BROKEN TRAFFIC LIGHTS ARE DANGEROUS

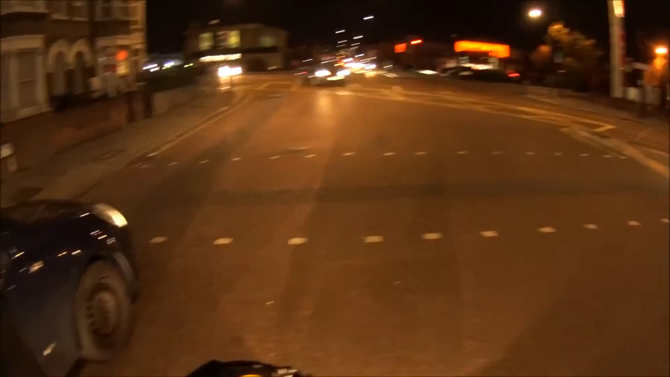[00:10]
Don't do it! Don't, don't do it! Do not, do not move! Do not move! She's moving.
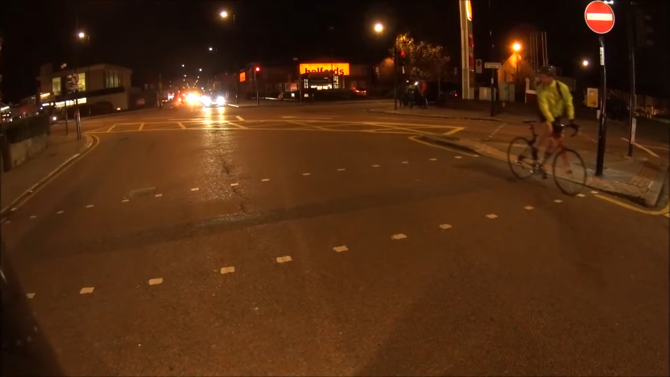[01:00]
We should be going green soon. Looks like I'm also going to do it! Oh gosh, oh gosh!
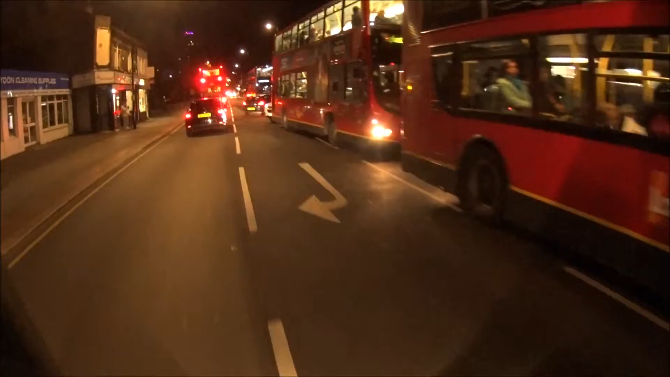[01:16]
Traffic glass are broken, I think, bro!
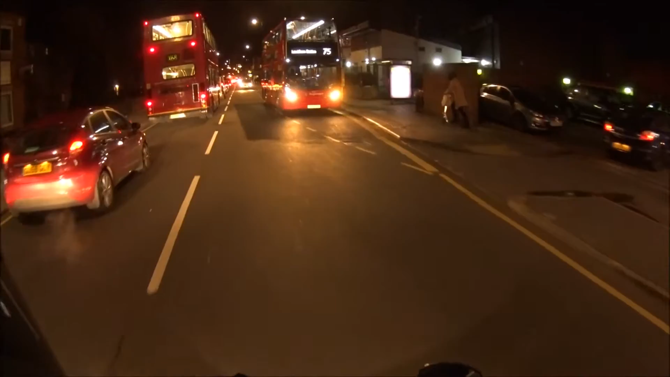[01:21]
Come on, mate! What are you beeping at? Still in my lane and you're beeping at me. What are you talking about? It is chilly! What a shot.